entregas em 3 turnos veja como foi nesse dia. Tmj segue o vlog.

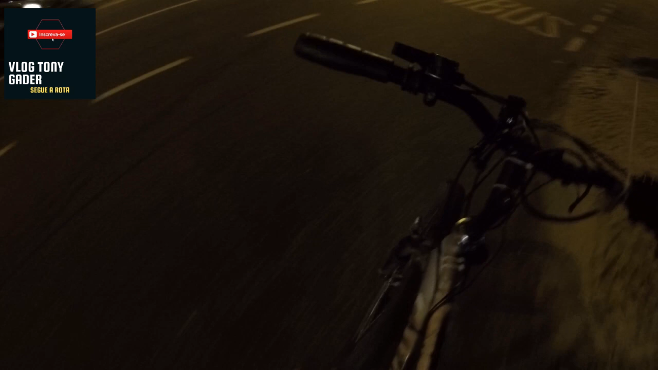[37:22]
Meu Deus do céu, cara. Agora eu vou percorrer aí mais um quilômetro, né? Quase 1 quilômetro aí.
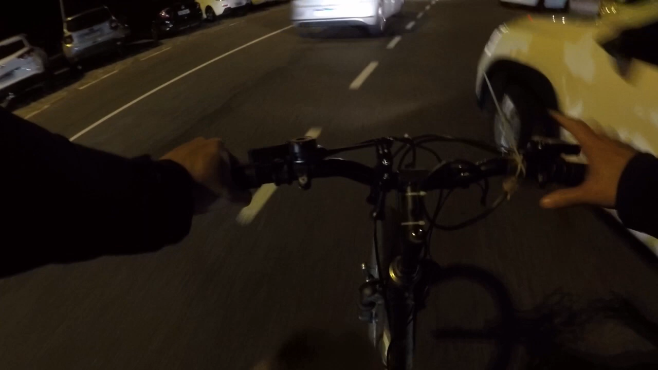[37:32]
Ser humano fica manobrando ali uma bagunça do diabo ali. Então, rapaziada, eu vou andar quase 1 quilômetro aí, ó, pra fazer essa entrega aí a mais, né? Ai, meu Deus do céu. É isso aí, rapaziada, tamo junto.
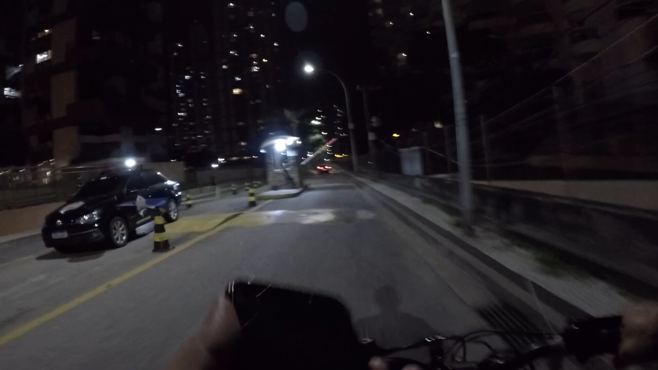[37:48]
Vou mostrar pra vocês aqui a distância que eu percorri, ó.
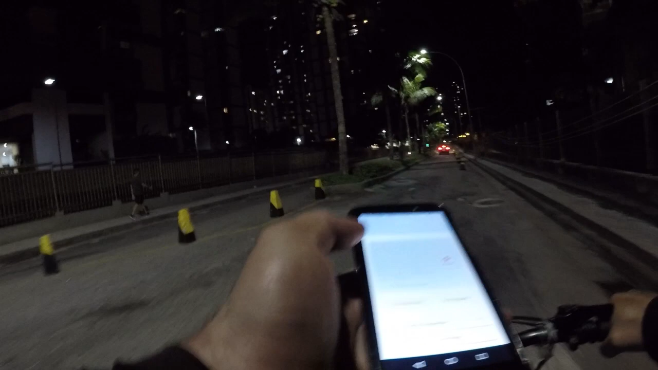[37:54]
Olha aí. Vai fugir, ele vai. Olha aí. Olha a distância que eu percorri aí, ó.